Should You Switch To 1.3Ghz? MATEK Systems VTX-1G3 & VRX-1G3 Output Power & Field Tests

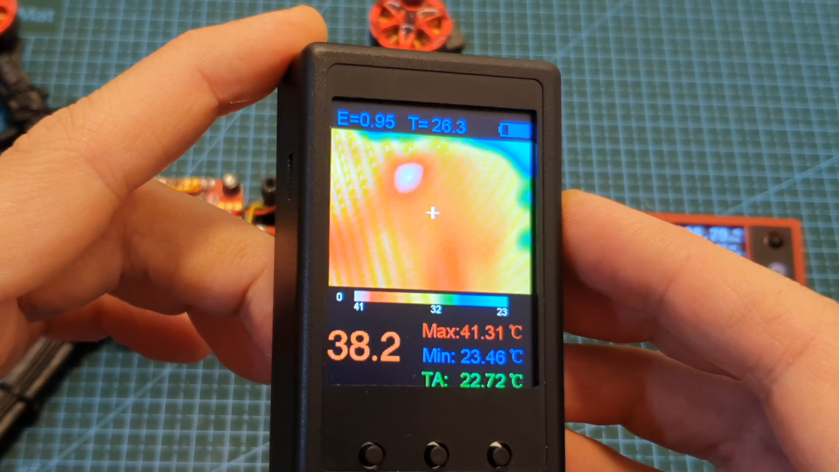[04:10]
On screen: max 41.31°C, min 23.46°C
temperature of the vtx at its hottest point is about 41 degrees celsius and the output strength is still about 740 milliwatts after
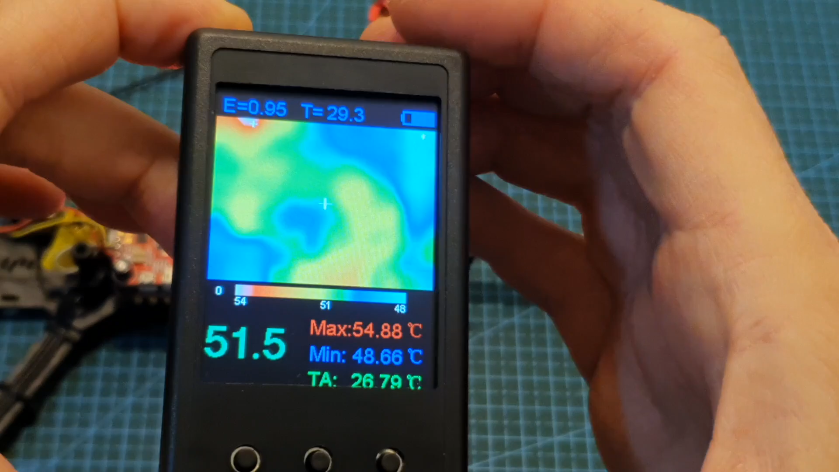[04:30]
On screen: max 54.88°C, min 48.66°C
two minutes the temperature is getting closer to 50 degrees celsius and the output strength is still about 740 milliwatts after three minutes the temperature is about 55 degrees celsius and the output strength is still about 740 milliwatts and finally after four minutes the
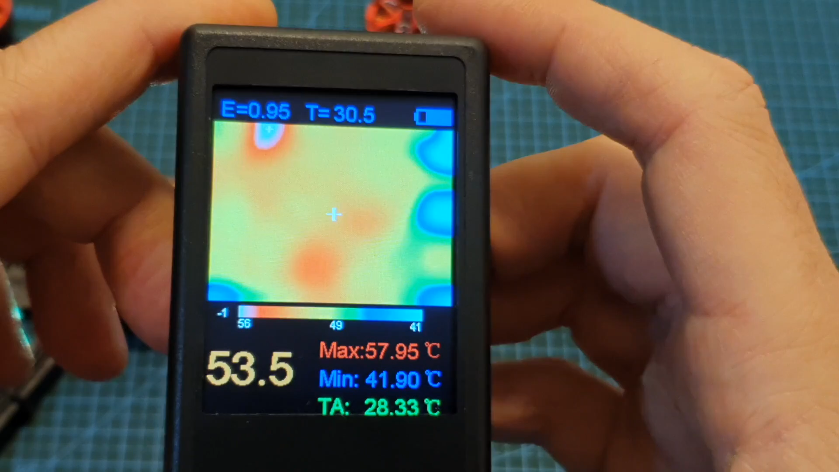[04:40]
On screen: max 57.95°C, min 41.90°C
temperature is about 58 degrees celsius and the output strength is about 735 milliwatts so from this short test we can learn that